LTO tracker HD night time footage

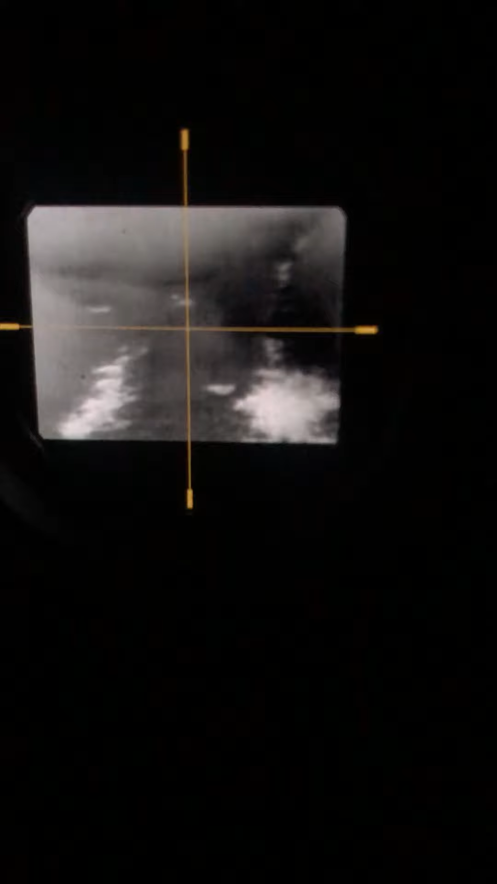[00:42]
different this also means is you've got a few other settings and modes available to you so I'm going to start the first one is I think this is going to be very important if you want to keep yourself hidden
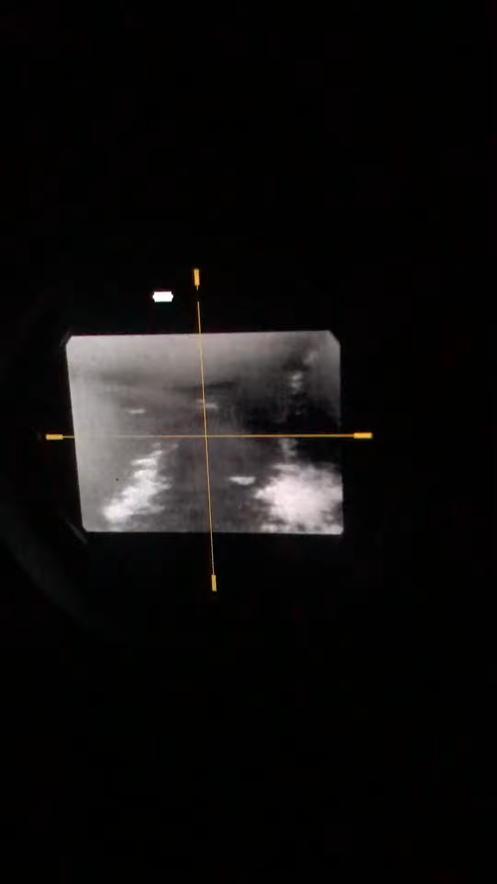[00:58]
a brightness setting so I've got this
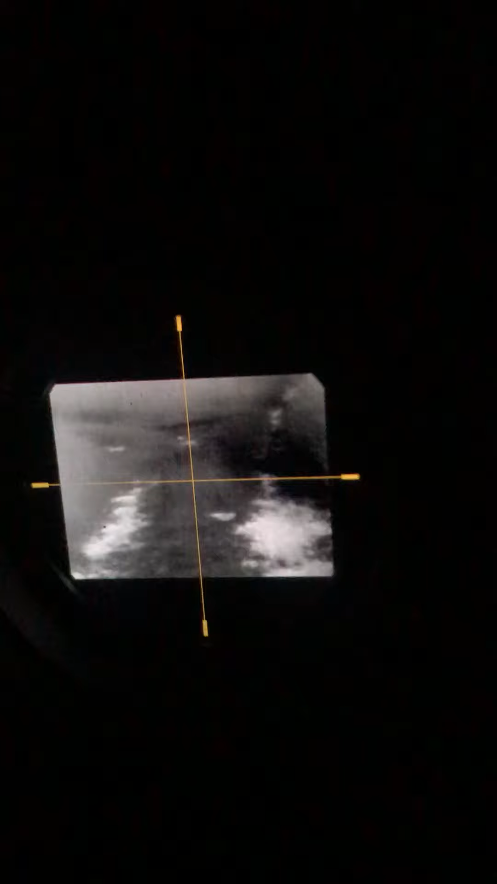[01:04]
set around very dark you can take it very low to it's almost imperceptible and you actually have difficulty seeing it but I think that's a good idea or
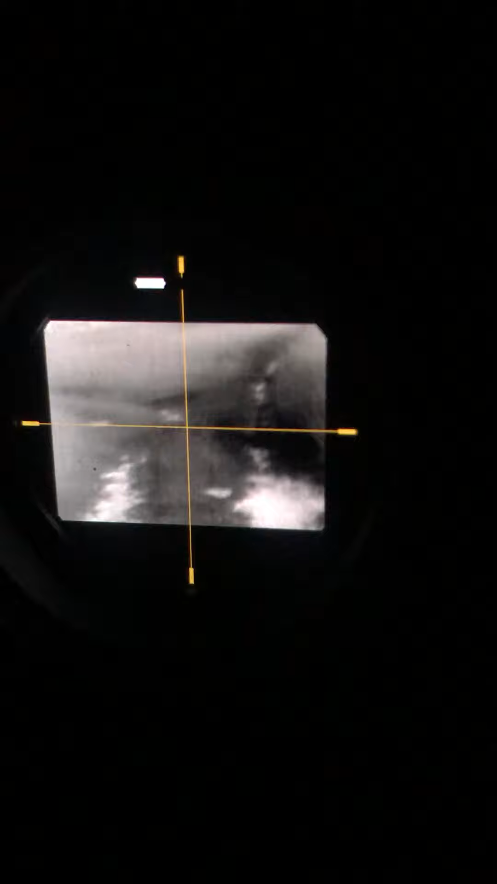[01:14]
take it all the way to the point where it's basically visible in direct
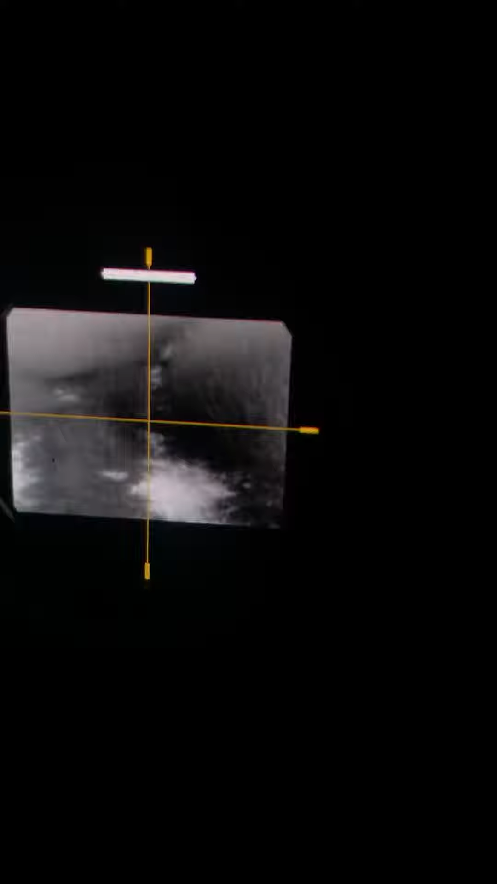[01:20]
sunlight on the back if you're using it in daytime let's
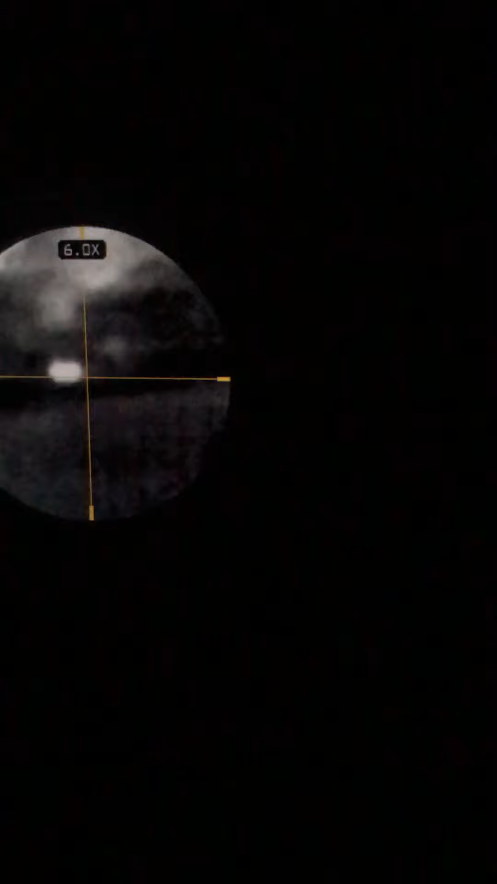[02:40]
we're at six times zoom maximum zoom this Elon bull is standing about a hundred meters now to keep in mind you're looking at about an animal the size of four or five adults
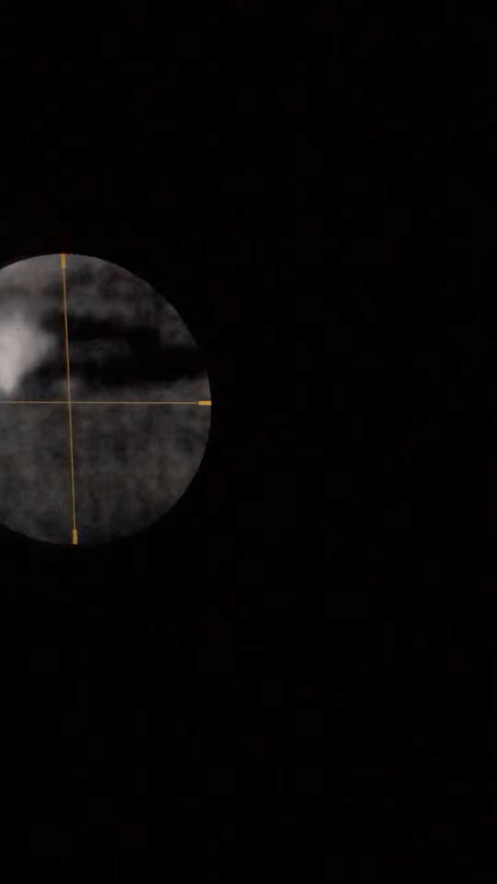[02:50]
standing next to each other so
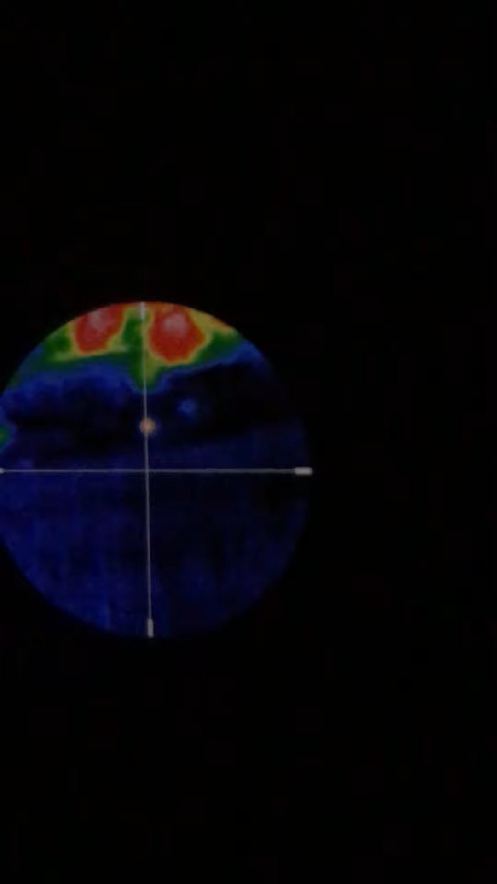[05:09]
of you so for example I can see other
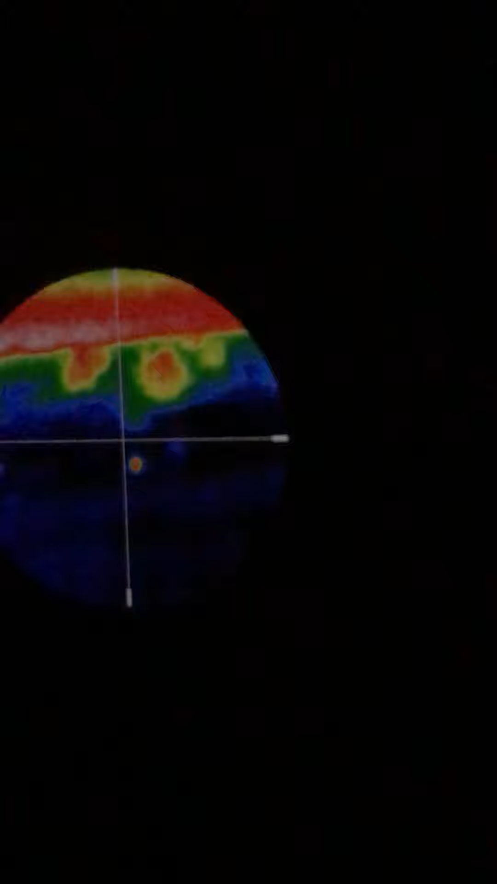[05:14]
modes I wouldn't be able to see is that a hot spot or is that a hot spot in this mode because slight gradients are exaggerated greatly due to the wide pallet your screen has you're much able to see you are much able to see different heat
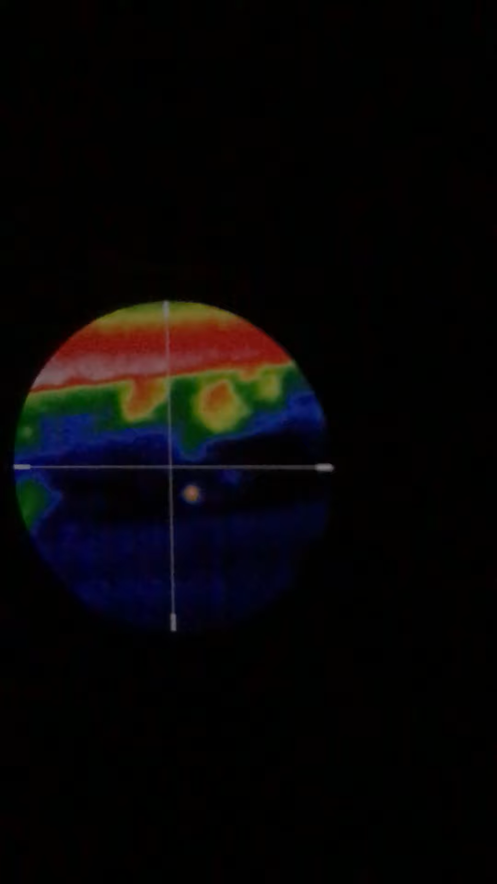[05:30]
sources very clearly in this case spotting that Irland is not very difficult but with other sources more difficult now this does give troubles
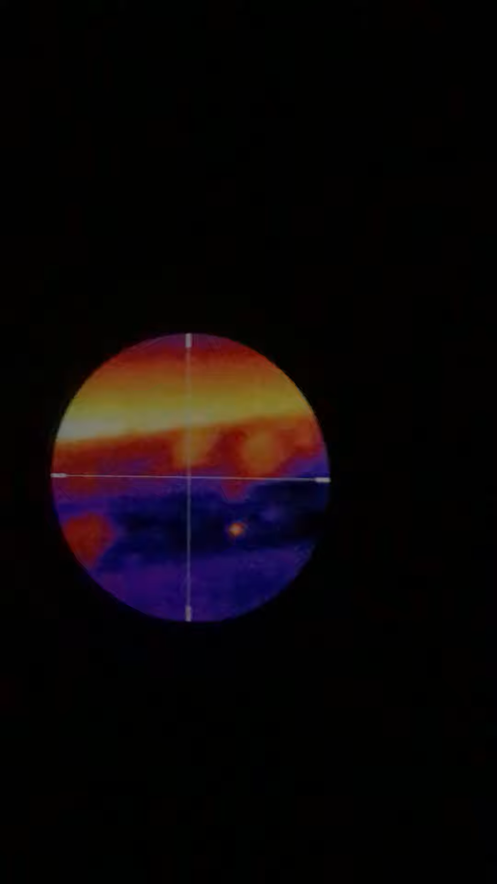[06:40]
as clear the diff the contrast between different heat gradients not clear but it does mean you're able to make out more the road clearer and then you basically just cycle back to white and you
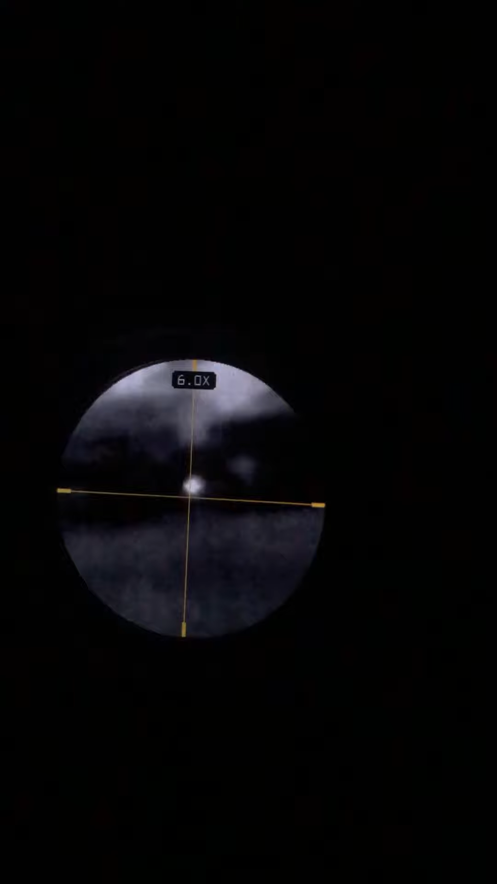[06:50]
can zoom in zoom out now 1.7 time is about where the you get the full monocle effect and I think
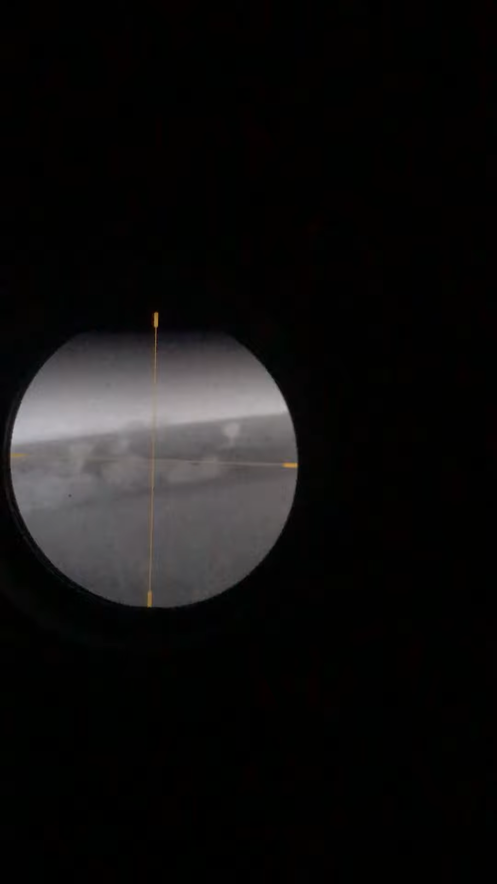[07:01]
this is ideal for if you just want to see what's going on within 20 meters of yourself you might want to zoom in just a double check but I find that not very useful